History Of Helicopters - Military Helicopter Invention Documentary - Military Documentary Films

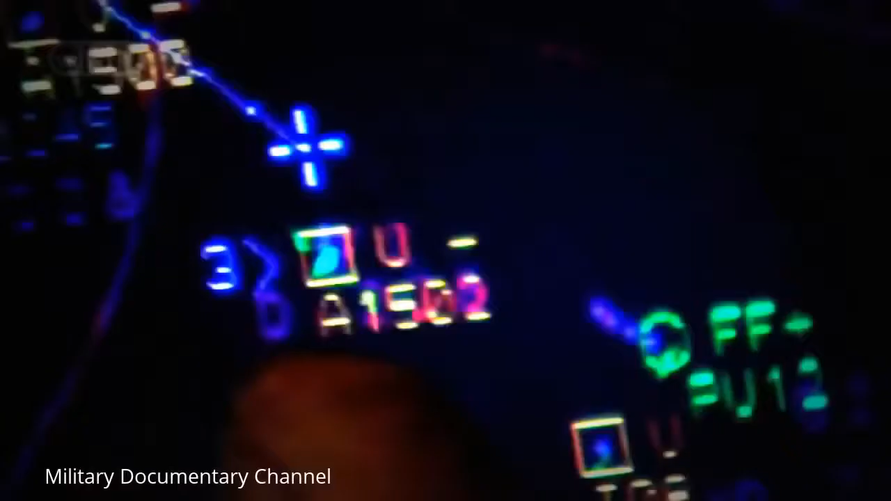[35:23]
If this war game were for real, the sub would be cornered and facing a potentially deadly attack.